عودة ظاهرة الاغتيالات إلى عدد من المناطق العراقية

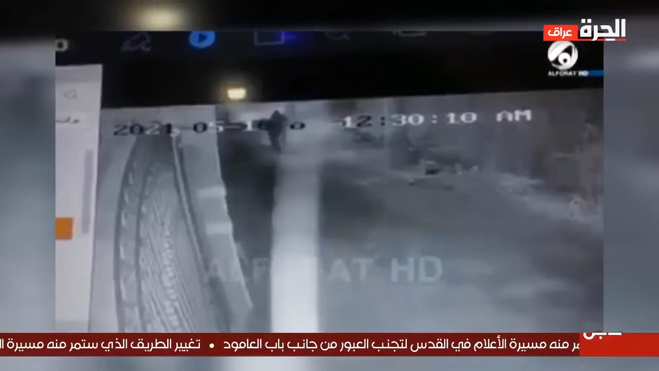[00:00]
مشهد الكواتم يطل برأسه من جديد فهذه المرة استهدف مراسل قناة الفرات أحمد حسن بهجوم مسلح الليلة الماضية أمام
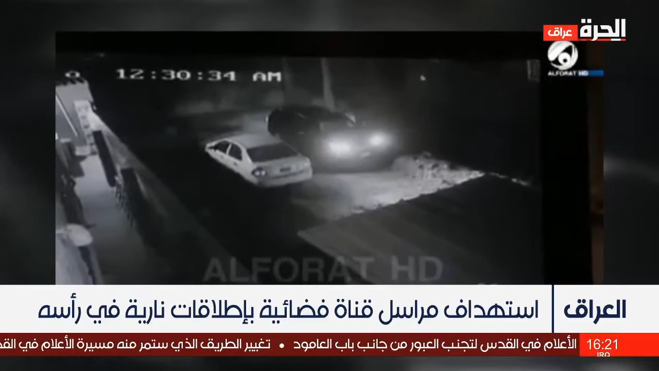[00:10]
منزله في قضاء الشامية برصاصات في الرأس نقل على